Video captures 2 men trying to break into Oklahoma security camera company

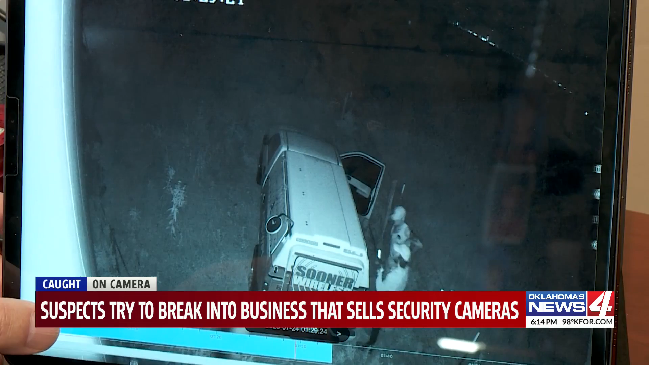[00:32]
What these two didn't know is that Burnham's company also supplies security cameras. We have video everywhere and several of them were rolling the entire time they walked around the property.
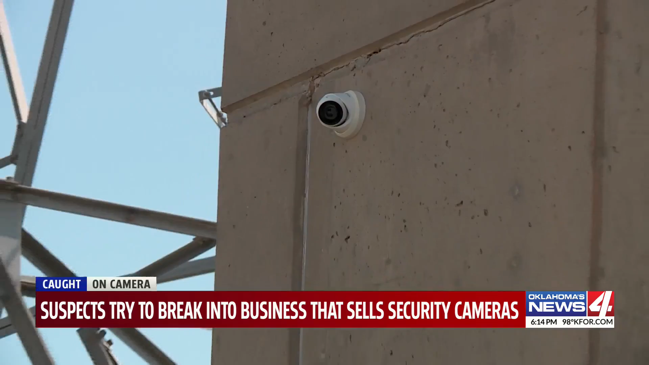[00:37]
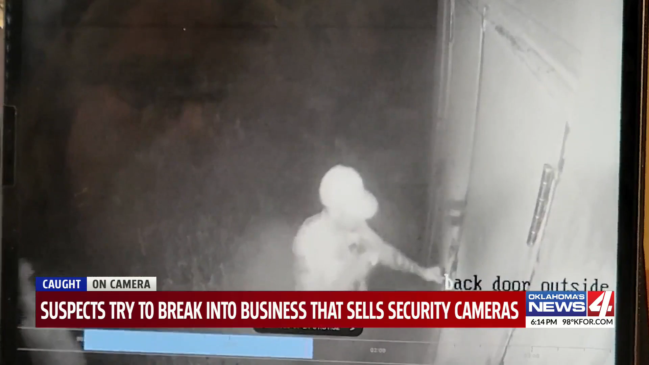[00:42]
It took some time but you can see one of them finally realized there were cameras and starts trying to cover his face. While trying to break into the building the other thief realizes it too. Kind of funny. Neither are wearing anything to block identifiable features on their body hence the number tattoo on one suspect shoulder.